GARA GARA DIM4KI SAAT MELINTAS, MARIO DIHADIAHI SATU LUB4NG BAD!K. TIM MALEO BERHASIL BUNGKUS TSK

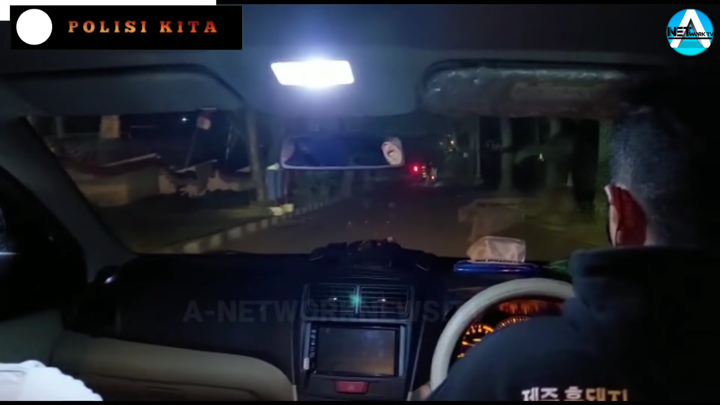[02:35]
Saat ini kami tim Maleo sedang dalam perjalanan ke daerah Singkil.